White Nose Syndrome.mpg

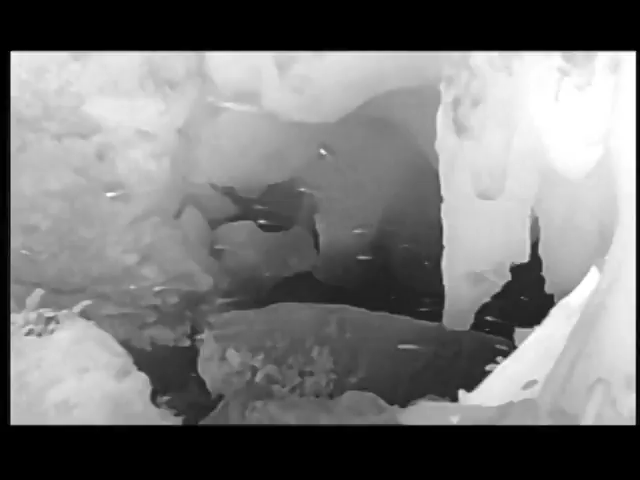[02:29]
counting the number of bats exiting during nighttime feeding hours.